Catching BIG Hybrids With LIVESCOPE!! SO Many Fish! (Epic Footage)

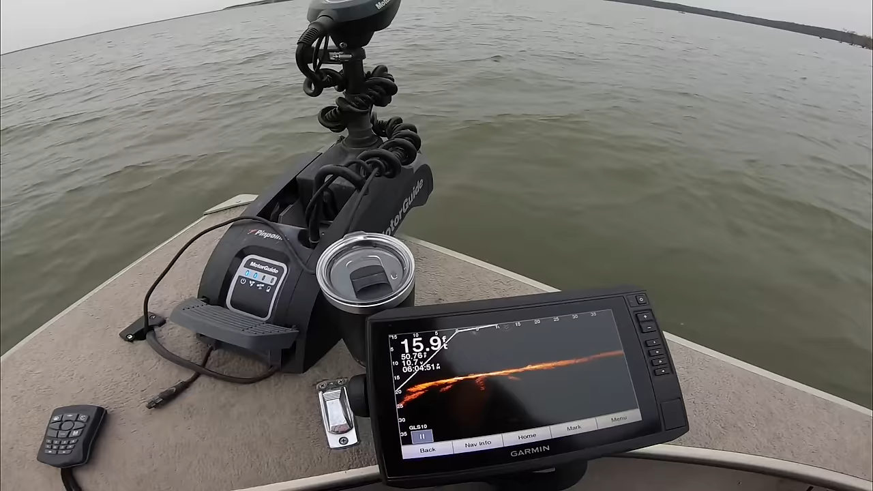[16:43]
But I can still see them down there. I mean, you guys, now you probably can't even barely see them.
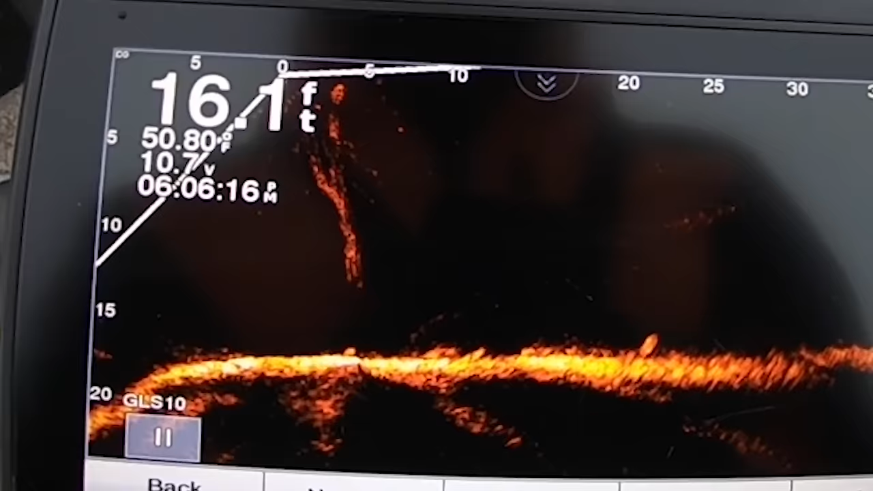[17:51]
On screen: depth 16.1 ft
Man, they're spooky. They're swimming all up and down the bottom, looking at it and getting spooked and turning around. You pretty much got to drop it right on their heads. I don't know, maybe you guys can see that, maybe you can't.
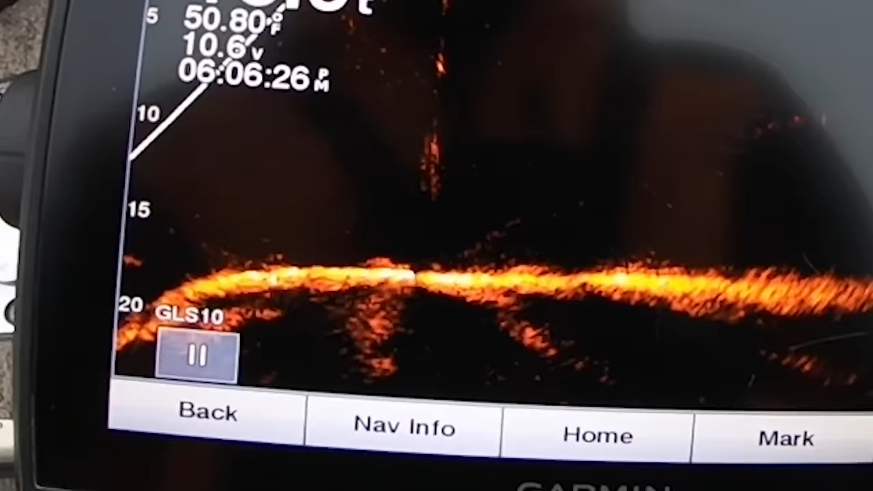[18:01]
On screen: water 50.80°F
Either way, it's tough to tell when they're on the bottom. That's why you got to know what you're looking at and stay dialed in.
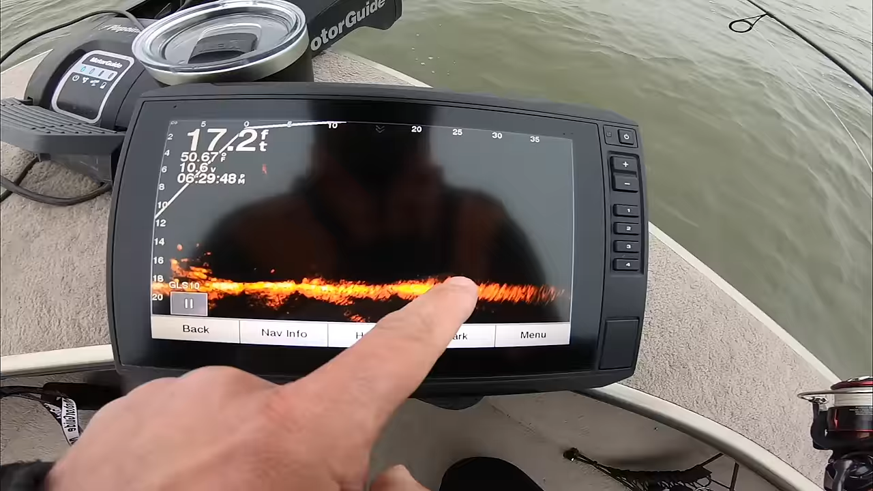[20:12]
On screen: depth 17.2 ft
They just shot up everywhere. Right from the bottom. Where did they go? Oh, they're over there now. Let's see. Shit. Oh, got him. Got one off the bottom. Got one off the bottom.